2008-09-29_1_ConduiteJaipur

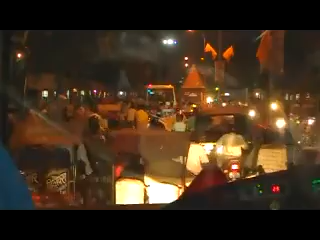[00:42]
En plus, vous regardez, en face, au milieu de la route, il y a temples, et c'est des anciens temples, avant la ville est construite par Jacin, du XVIIIe siècle, c'est plus ancien que ça.
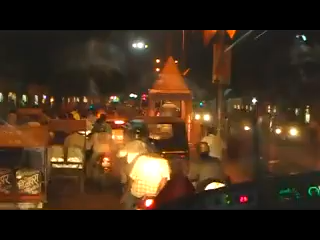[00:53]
Et il y a plein de temples, maintenant, vous allez voir, c'est toujours un service, parce qu'il y a l'idole, et un prêtre viande, le matin et le soir, pour prier.
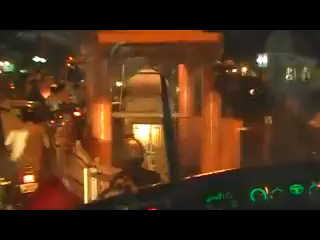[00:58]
Pourquoi des monnaies ? C'est pour la fête, on achète les objets déployés pour la fête, voilà. Voilà.
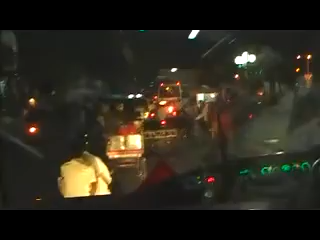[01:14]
À partir de demain, la fête commence 9 jours. Là, les gens achètent, c'est vraiment là.
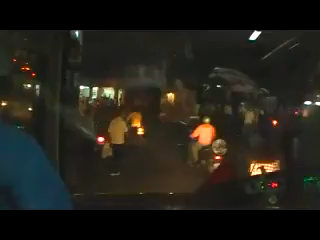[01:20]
On voit. On voit. On voit. Au milieu, juste milieu de la temple, regardez, ici, ici, juste au milieu. Ça fait un veste toujours. C'est beau.
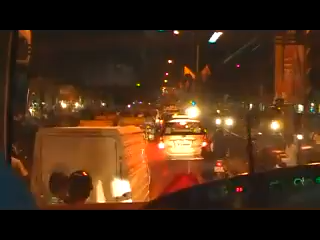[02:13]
C'est la moto qui est arrivée juste avant le pied de l'auteur.